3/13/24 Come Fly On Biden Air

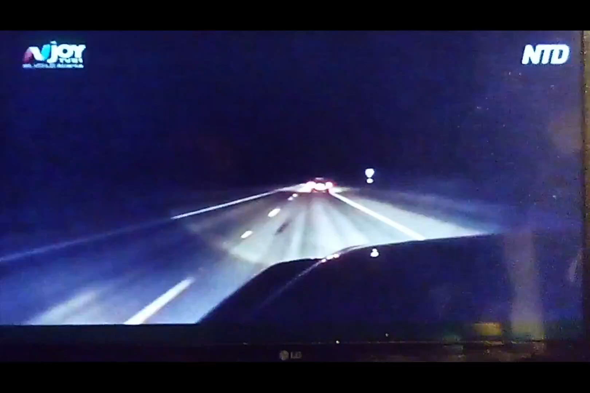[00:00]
business driving down the highway, and a human trafficker who was smuggling several individuals was being pursued by law enforcement.